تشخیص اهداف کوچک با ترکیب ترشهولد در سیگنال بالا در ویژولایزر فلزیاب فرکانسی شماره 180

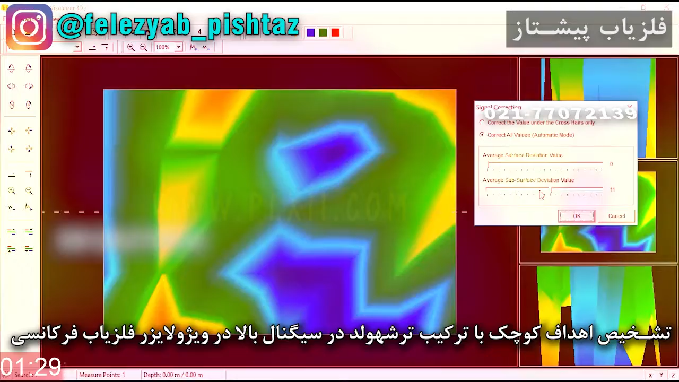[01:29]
اینجا ترکیب تشخیص بین دو تصویر رو میخواییم مورد بررسی قرار بدیم کود 11 رو وقتی میدین ما چنین شرایطی رو در نوع ترکیب داریم خب این عمودیه ولی این رو بعدم بحثش میکنیم سفرش میکنیم پایین و ویدیویشو خب این از عدد تقریبا ما تکنیکی بالا بین کود 9 تا 12 در ترکیب ترشولد 25 چون دامنه منابع تو ترشولد 25 خیلی بازن کلسیوم ها کربون ها امثال این ها هستن و خیلی چیزها خودشون رو شبیه هدف میتونن نشون بدن ما در اینجا 12 رو میگیریم 12 بالا رو تایید میکنیم
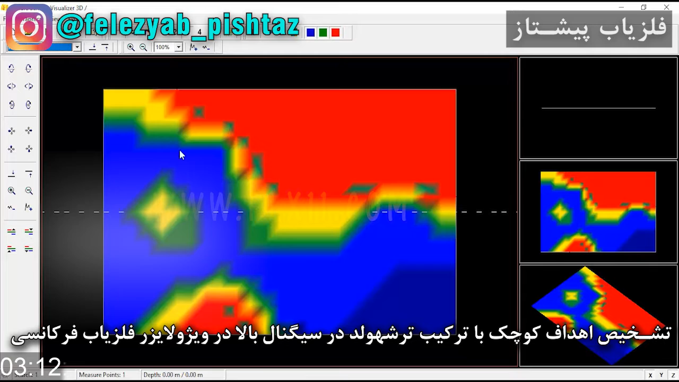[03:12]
این با کود 20 هم که میامد 345 بود این باز میتونه وجود هدف رو در این شرایط تعیید بکنه که من چنین منبعی رو در اینجا دارم چنین هدفی وجود خارجی داره خب الات کودهایی مختلف بدیم توی آین تی سایز هایی در شکل ها مختلف میشه ولی در سایز 3 یا 4 اینجا قشنگ این معینه خب تا اینجا ما تونستیم این ترکیب
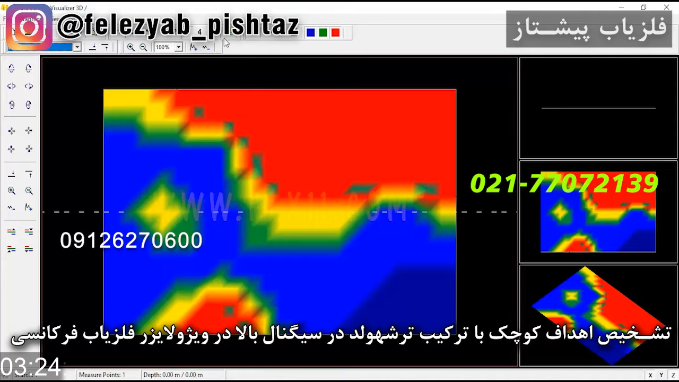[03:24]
رو از این منبعی یا از این تصویری که بوده به دست میاریم این حالت عادیشه به هیچیش دست نزده این فقط آین تی سایزشو میدیم که چنین تصویری میاد بدونید که کود 11 بالا 10 و 9 هم میتونه ترکیب های متفاوت بده ولی ما اینجا از 12 بالا ترین استفاده میکنیم که بتونیم هدف رو مورد بررسی قرار بدیم حالا این تصویر هم ویدیه هایش 55 ترشولدش 25
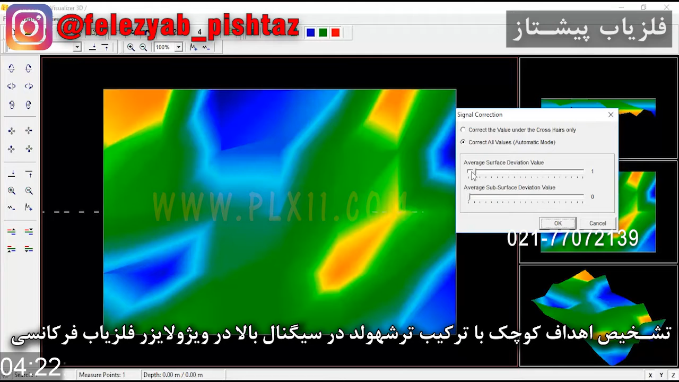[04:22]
و دو صفرش میکنیم در ترکیب ما هر کدومی آین تیار هم که بدیم چکل منظمی به اون معنا ماننده اون نمیگیریم اینجا میتونیم هدف رو رد شده اعلام کنیم هدف از نظر ترکیبی نسبت به اون کودش موقعیتش و وضیعتش وجود نداره خب این تا اینجا بود این برای ترکیب استفاده کودهای ترشولد ولی اگه اینجا ما بخواییم بیاریم مثل اون از این F7 استفاده کنیم
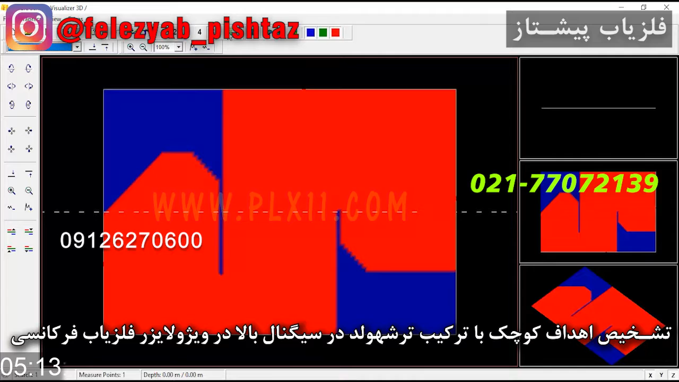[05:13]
مسلس ها رو ما بگیریم ولی از منبعی اصلی نباشه حالا اینو میتونیم جداسازیش رو تو ترکیب دیگه یه انجام بدیم تشخیص بدیم به چه صورته با اون که ما در ترکیب اولیه شکل اون خودمون نظر رو داشتیم در تصویر قبلی که هدف دیم ولی در تصویر اصلی اولیه این چیزی رو به اون معنی نمیگه حالا این چنین تصویر هایی که اگه میبینید بعضی مواقع میان این وجود یه منبعی رو تحیید میکنه ولی این منبع رو بدونید توی چه جریانی از اون وضیعت هدفه خب کود 11 اینو گفتیم گرفته بودیم دیگه 11 رو اومدیم اینجا بهش دادیم 11 11 پایین ویدی های پنج و پنج 12 بالا